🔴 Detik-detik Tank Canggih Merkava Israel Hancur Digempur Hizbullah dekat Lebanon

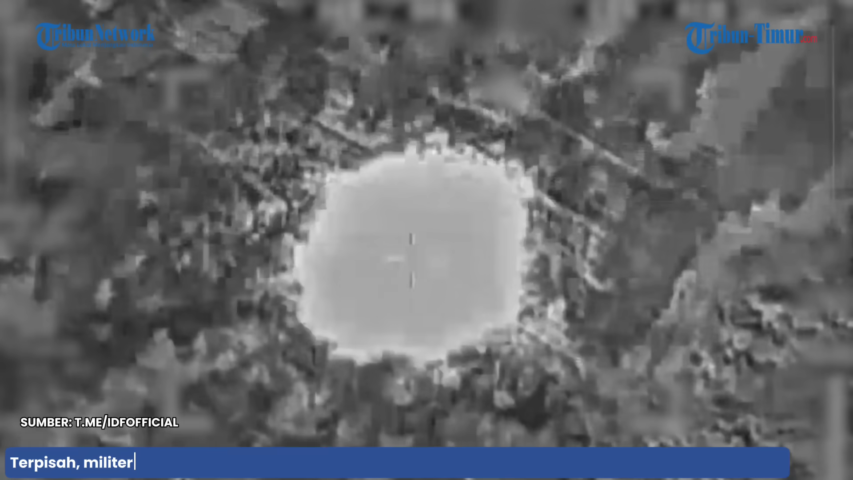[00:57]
Terpisah, militer Israel melansir jet tempur IDF menyerang sejumlah sasaran teror Hezbollah di Lebanon.
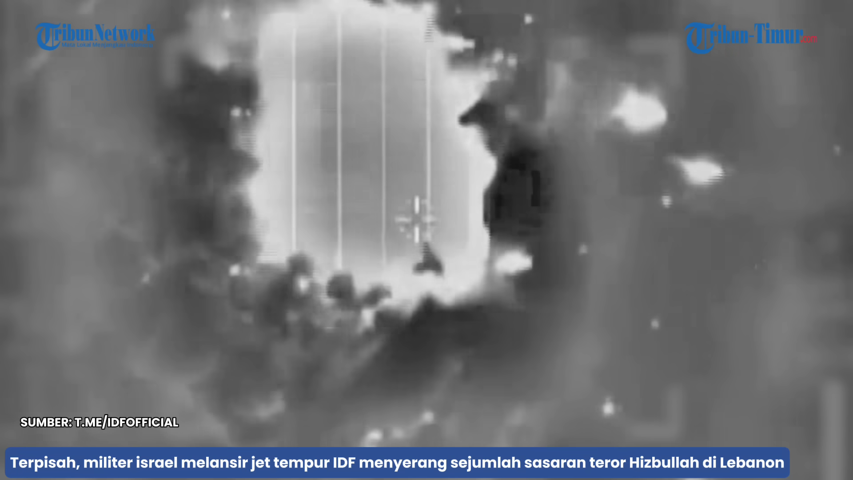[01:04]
Di antara sasaran yang diserang adalah sejumlah pos militer yang dioperasikan oleh Hezbollah.
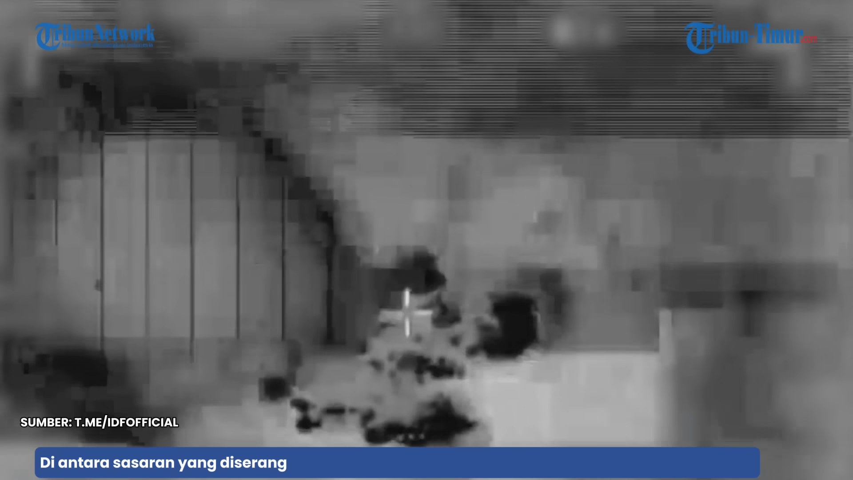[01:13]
Selain itu, hari ini juga, teroris meluncurkan sejumlah rudal anti-tank dari Lebanon menuju pos IDF di
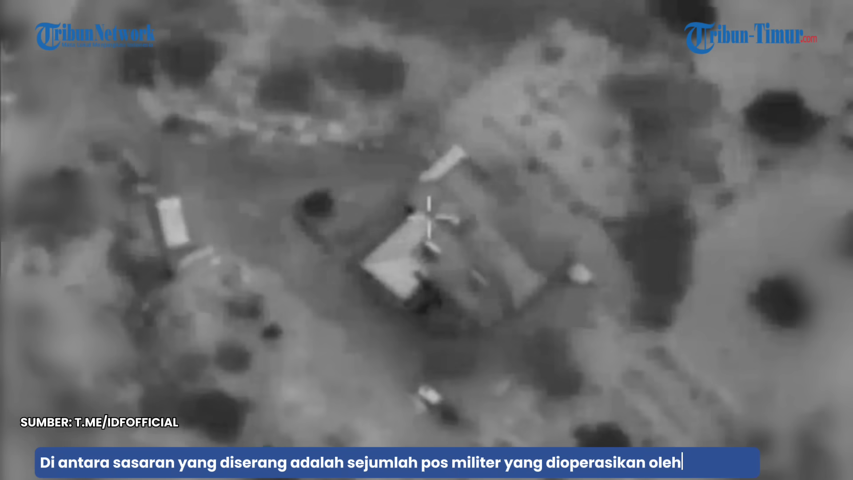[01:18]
wilayah Biranit dan Ros Hanikra di Israel Utara. Tidak ada korban luka yang dilaporkan.